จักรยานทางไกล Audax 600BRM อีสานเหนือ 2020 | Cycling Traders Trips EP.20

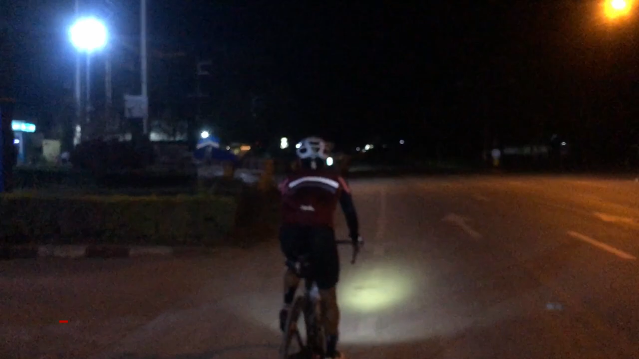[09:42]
ถึงแล้วครับ CP ปตท.ภูเรือ246กิโล